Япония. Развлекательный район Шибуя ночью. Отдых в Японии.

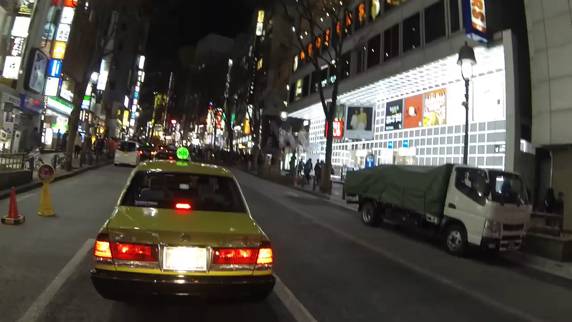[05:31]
Есть конечно еще Биг Кло Но они здесь я их не видел Ну именно на Шиба Возможно где-то в другом месте Как видно народ гуляет Здесь очень много красивых девушек Если вы хотите познакомиться с кем-то Вот пожалуйста Езжайте на Шибу